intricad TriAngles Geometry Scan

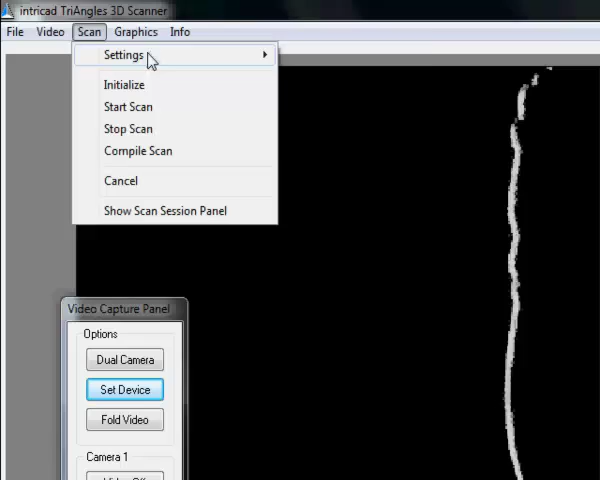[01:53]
The scan settings process window comes up by selecting these options. I can also alternatively use the scan session panel. And there I find the process button. Make sure PC control is on. Make sure that the USB port has been selected.
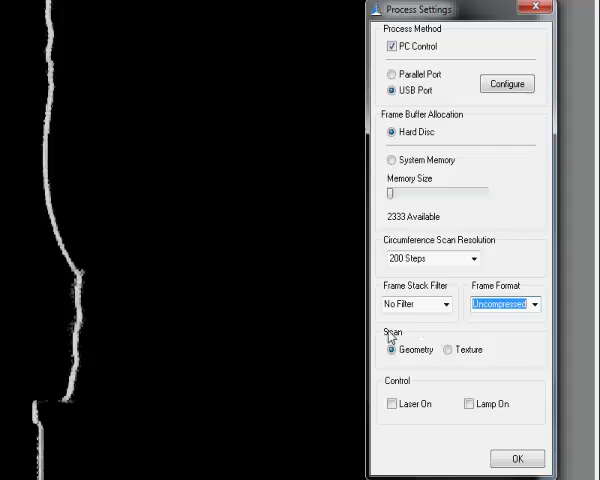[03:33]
I am going to use uncompressed data. Reason for this being that compressed data might give bad results in your scan. Because it changes the image slightly. Make sure that you have geometry selected. And we have set up our scan. Now I have the option to either initialize.
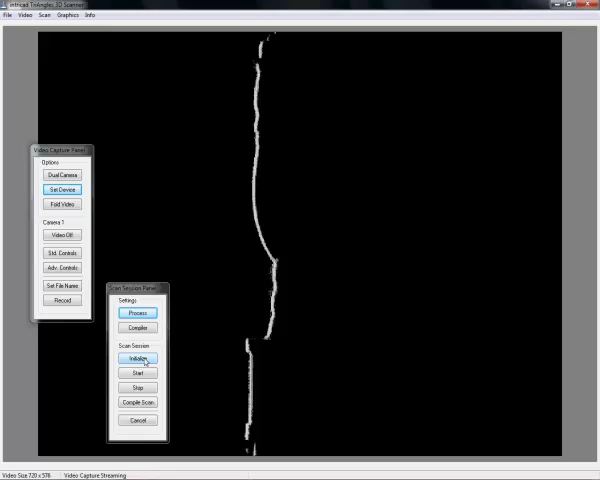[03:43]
Right here in the scan session panel. Or in the scan from the menu. Using the menu version.
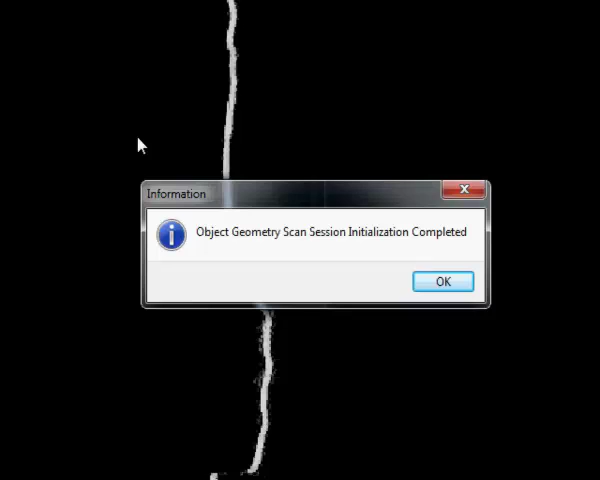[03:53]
This pop up window will inform you that the scan session has been initialized. Press ok. Now I can start the actual scan. To do this I have again the choice. Either in my scan session panel. Or in my menu. Press start scan.
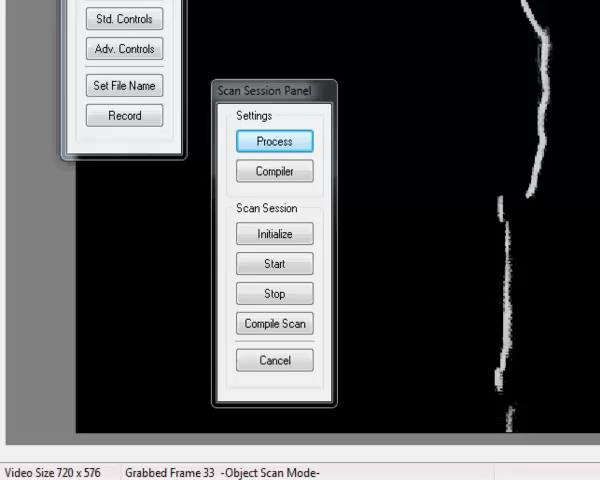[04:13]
Now you see that the turntable starts turning. While grabbing images. Here at the bottom you can see at which image it is. While rotating it will grab the images. And use these images later on to calculate the 3D shape of your object. Typically this should take a minute.
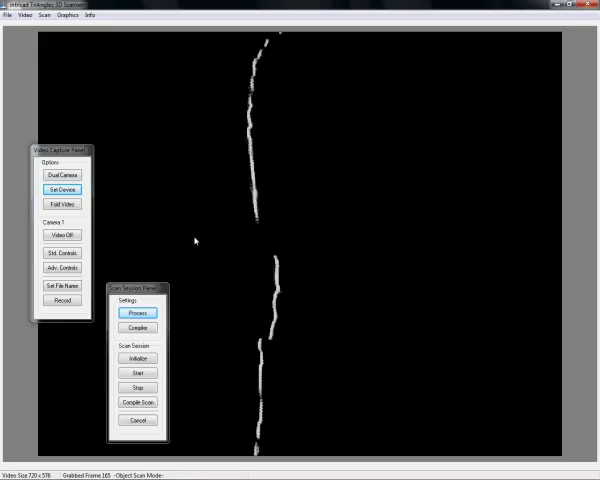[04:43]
In the beginning you want to also use smaller scans. Just to get familiar with the system.
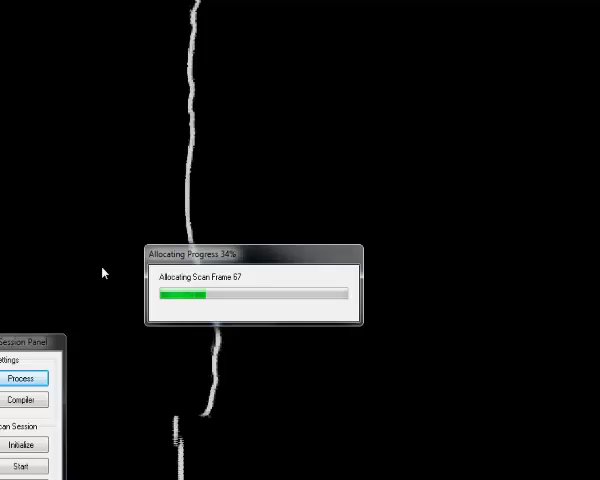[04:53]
Once the scan is made it will allocate the frames. Once that part is finished.
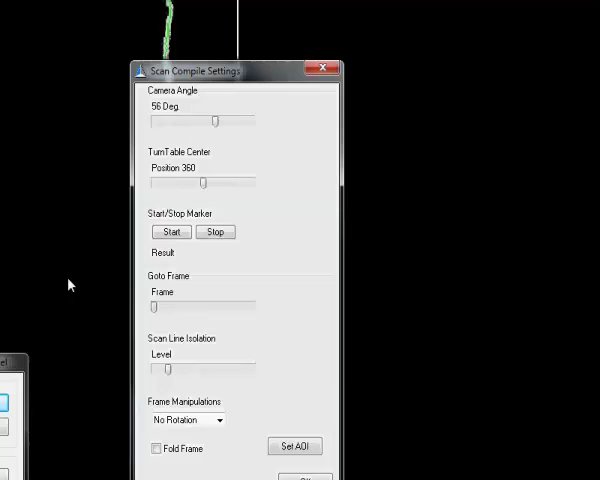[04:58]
The scan compiler window will come up.
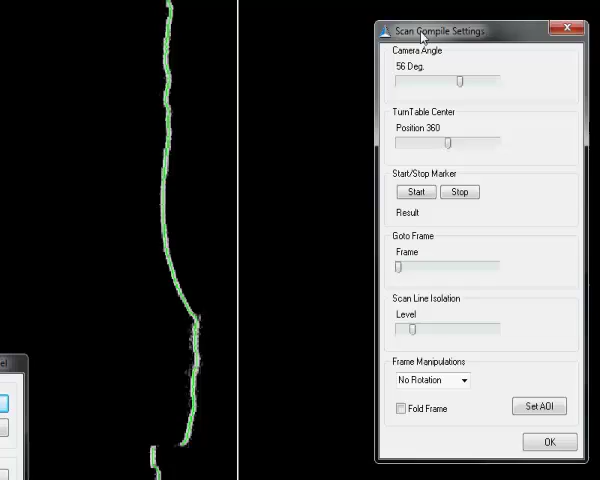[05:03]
Here you have the ability to set all the compiler settings. First of all what we have to do is we have to set the scan. The camera angle. Earlier we had determined that this was exactly 30 degrees. So that is where I am going to set it. The turntable center is. Hasn't changed. So I am going to leave it there. Next thing I have to do is set the start stop marker. For this I have to move the slider all the way to the left.
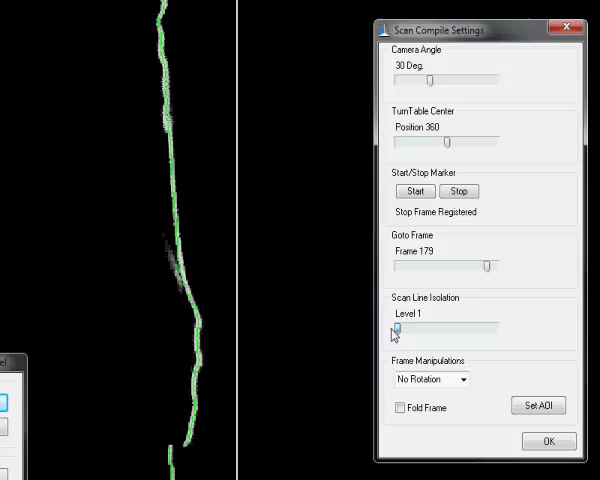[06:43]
By changing the scan line isolation we have the ability to optimize it a little bit. Typically you want to have this value between 30 and 70. Now it is overlaid slightly better. Do a quick verification of the frames if I see anything strange. It is wise to always do this. If you make a mistake you will most likely find it here.
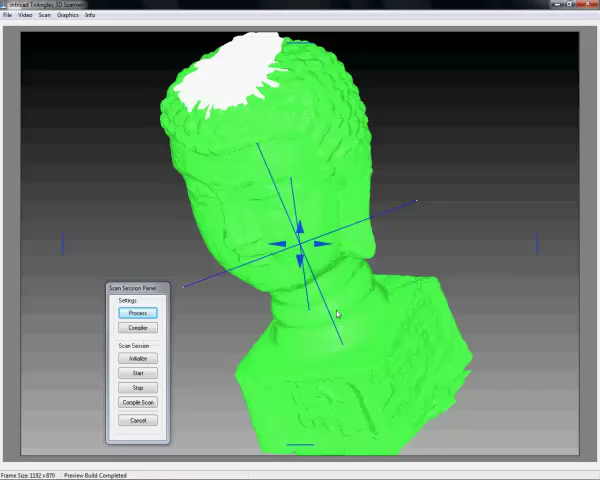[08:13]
The geometry scan of the Buddha head on the table.